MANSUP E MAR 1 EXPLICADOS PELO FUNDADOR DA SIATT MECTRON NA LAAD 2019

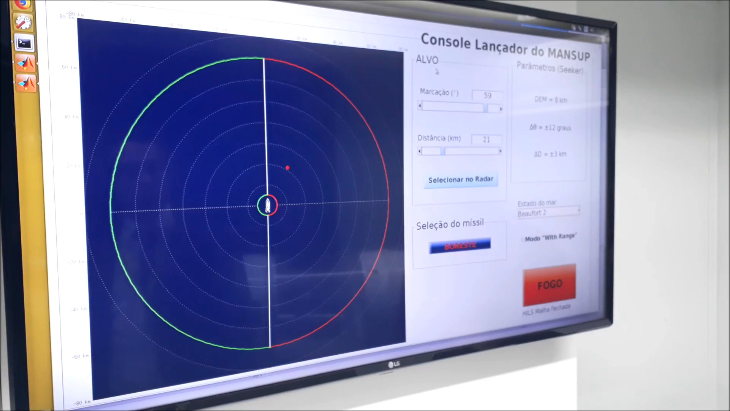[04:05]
que reproduz exatamente o que existe dentro do navio Que por
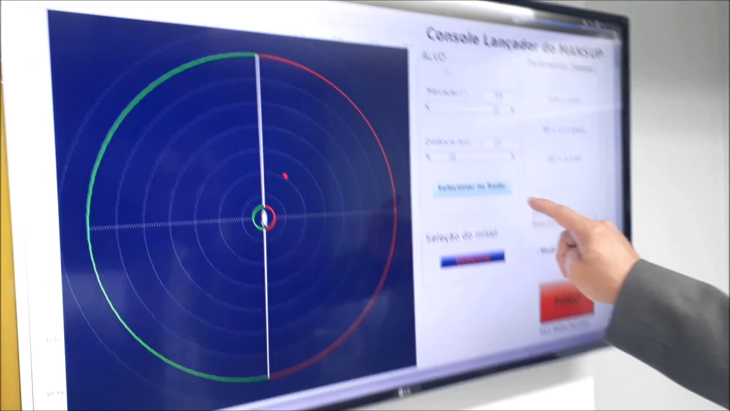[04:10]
exemplo a gente tem a marcação do alvo Que vai ser dada pelo radar
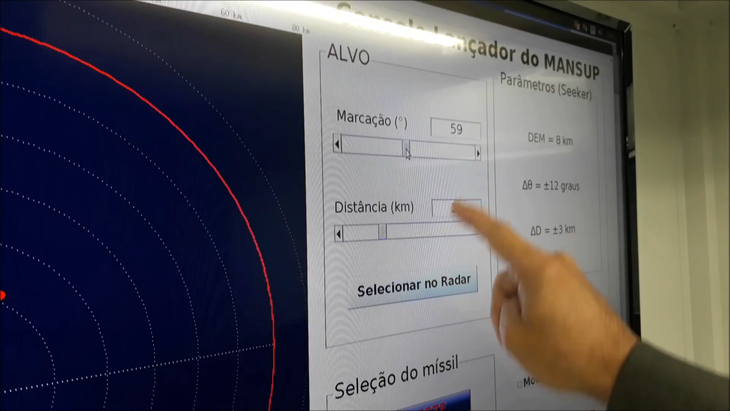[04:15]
Aqui a gente tem a distância do alvo
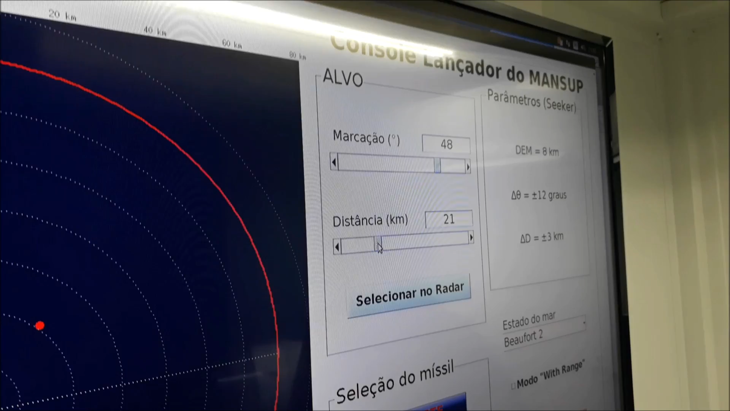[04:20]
Também vai ser dada pelo radar do míssil O radar do navio E faz toda a programação de procura do autodiretor do navio
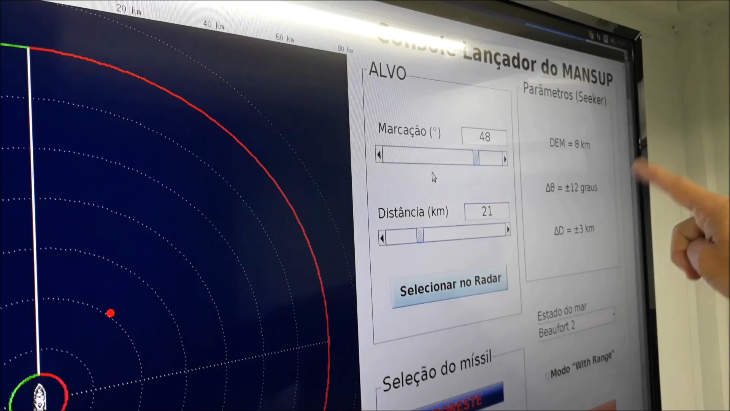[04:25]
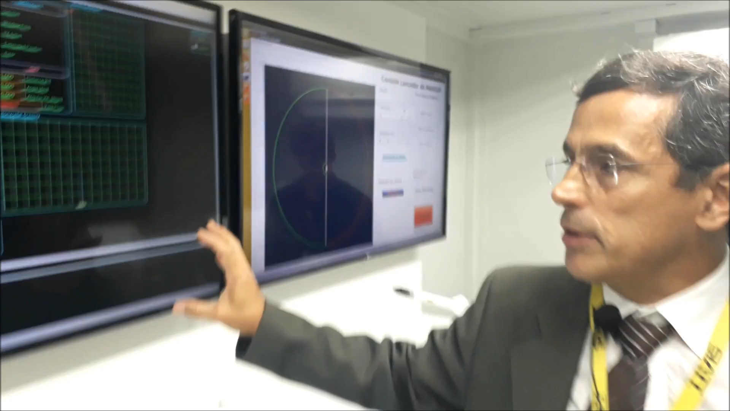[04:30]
Aqui a gente tem a tela de telemetria Onde a gente pega os dados Que o míssil recebe durante os voos de teste Para
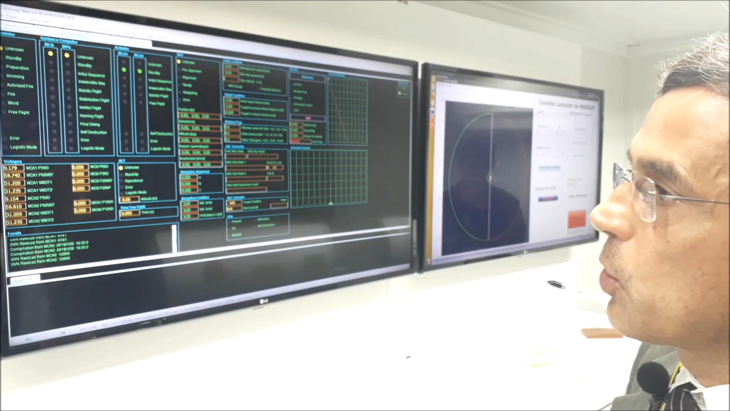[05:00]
que fica acima da trajetória do navio Então aqui a gente tem toda a máquina de
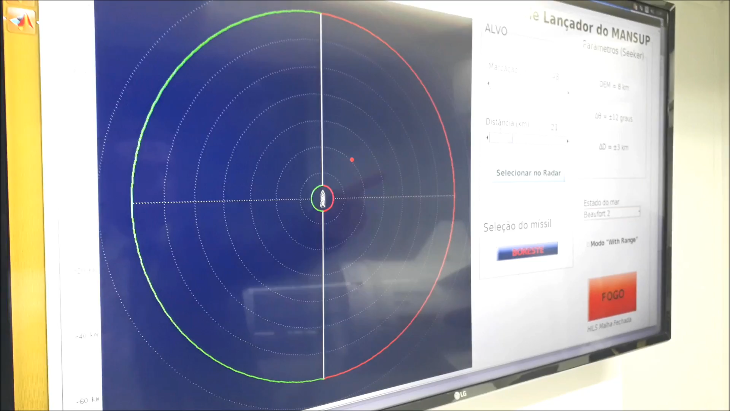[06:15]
A distância do alvo A marcação do alvo em relação ao navio e o lançador
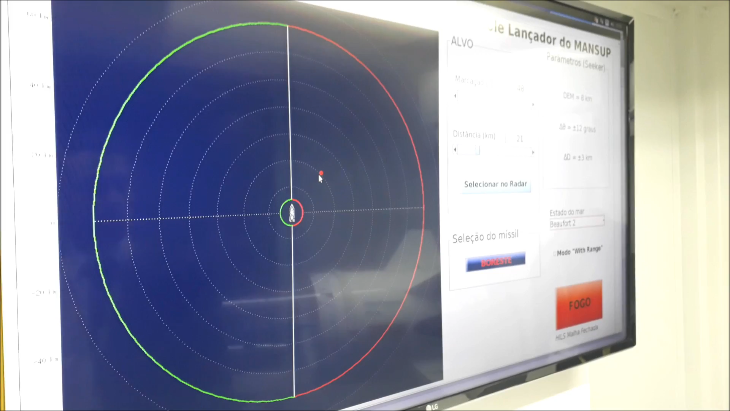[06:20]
Pode disparar então Vamos disparar Aí é feito o disparo